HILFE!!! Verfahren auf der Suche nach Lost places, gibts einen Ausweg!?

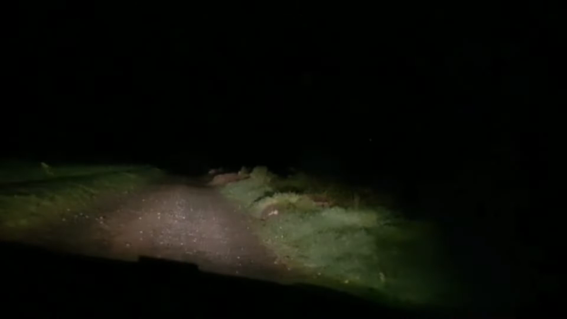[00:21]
Ich weiß nicht, wir sind zwei Stunden da dran, da haben wir irgendwas im Bus. Ich glaube da war ein Wildschwein oder so. Seht ihr die ganzen Löcher hier? Ja, ich glaube da wäre echt Wildschwein oder so ein Schwein oder irgendwie ein Scheiß. Wir haben die Karre auf jeden Fall jetzt frei, wir sind jetzt den Weg weiter runter am Fahren. Ich weiß jetzt nicht, was da noch kommen wird. Wir sind alle beide voll in Panik ein bisschen, keine Ahnung. Das ist einfach zu krass Leute, also mir fehlen echt gerade die Worte. Aber egal, wir wollen den Vlog vor euch zu Ende drehen. Was läuchtet dahinter?